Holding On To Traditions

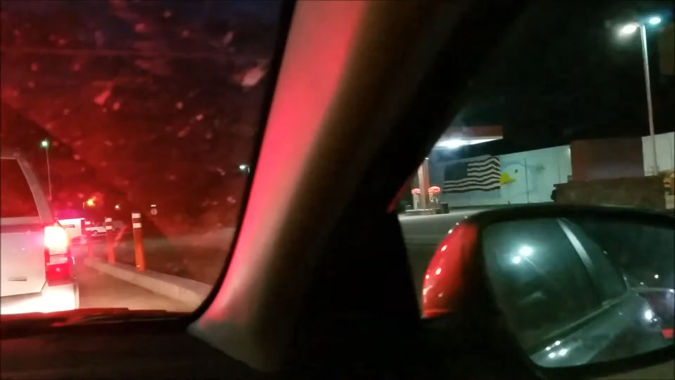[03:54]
I mean, maybe it's not disrespectful, but I wouldn't ask it, but there's trash cans all over. There's even one up there when you pull up a little further.